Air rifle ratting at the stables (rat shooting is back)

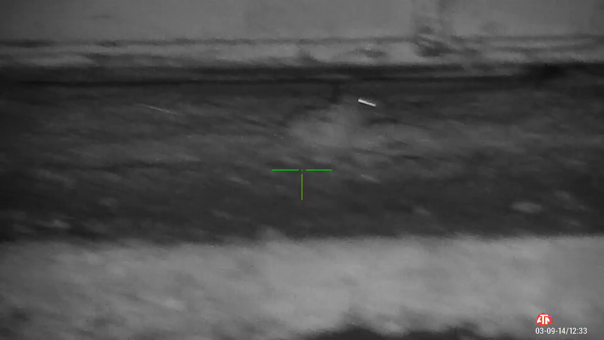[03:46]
And that one that's on by the tyres has come out now.
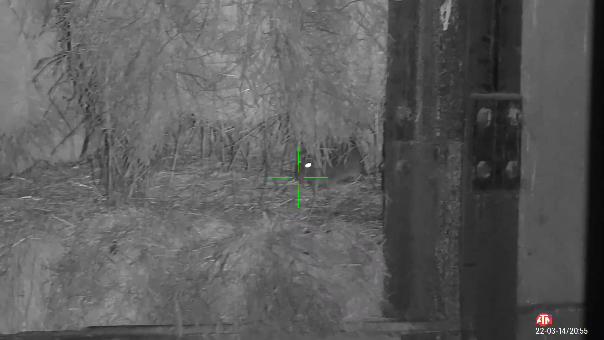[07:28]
Dead. A little rest. A little kick of the legs. Oh there you go. No he's going to flop.
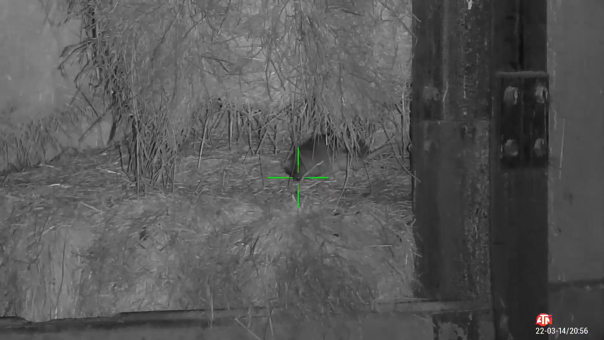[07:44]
No he's not yet. Oh no. What the f-
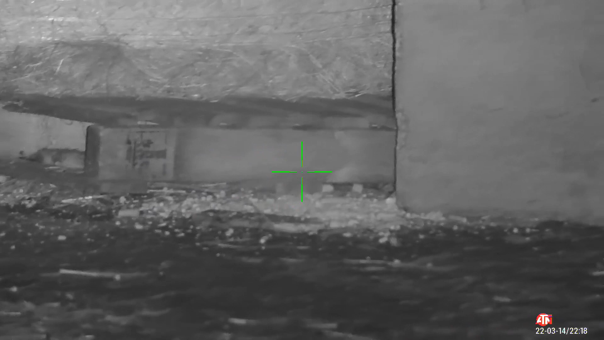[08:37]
I'm sure there's stuck a little there mate, maybe he's kicking down.
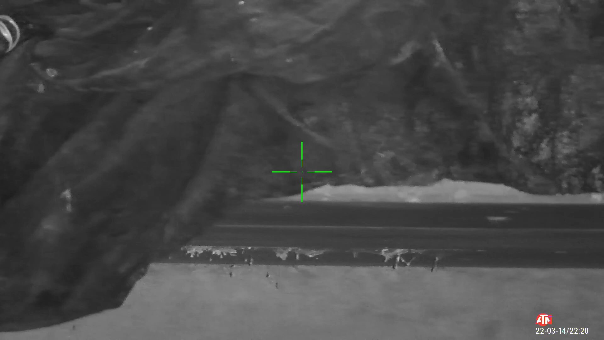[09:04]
And he's down. Saw him on the thermal.
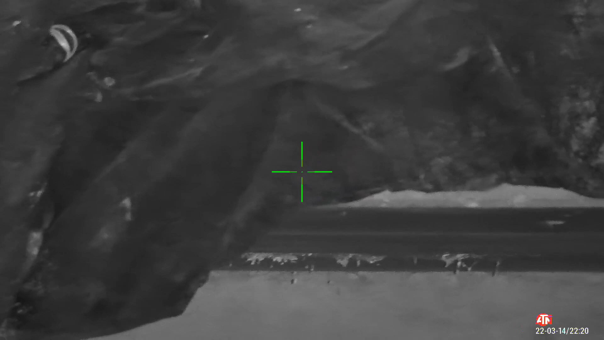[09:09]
Quite a few on there by the look of it.
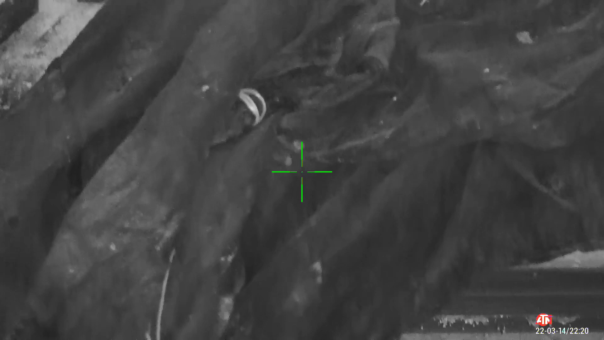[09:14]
Just another eye move over here.
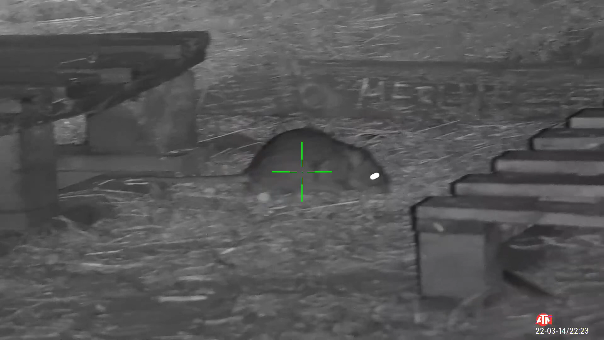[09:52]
I've er... Bloody hell he just appeared from there. Like Merlin.
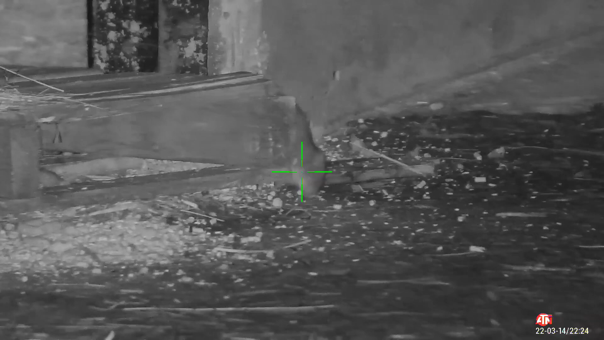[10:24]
Look at that right, just right at the back of the eye there, right there.
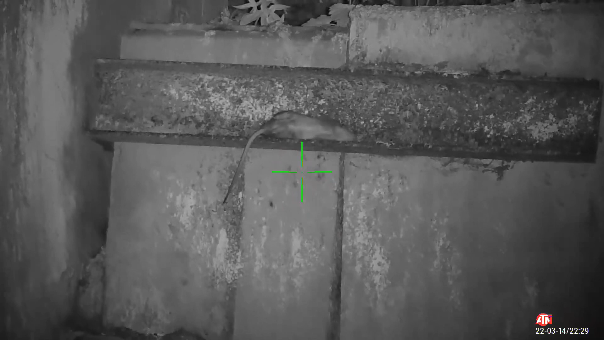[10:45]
Must have had a metal plate in his head.
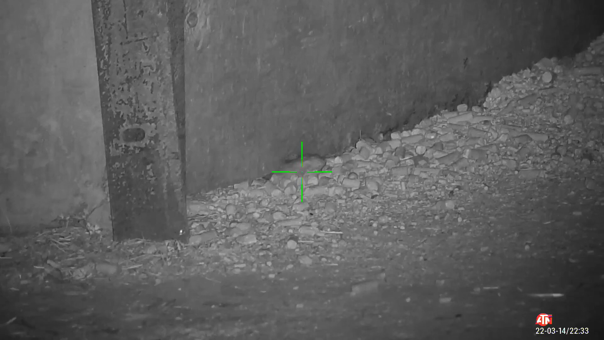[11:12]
Cracking shot. Gotcha. There he's hopping about there.
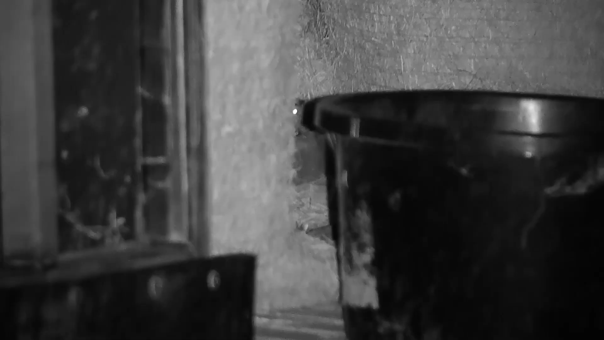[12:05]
There's one there. I'm just about to see his face. Oh look.
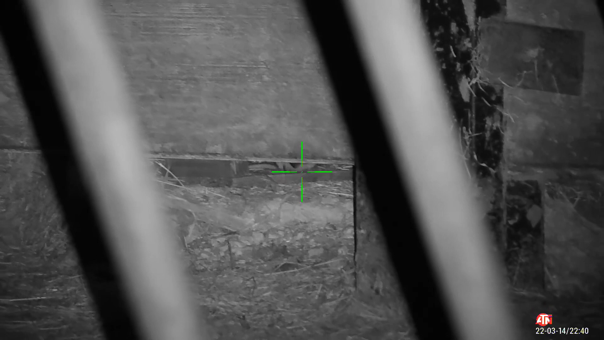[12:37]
It's a difficult shot. Oh yes. Got it as well.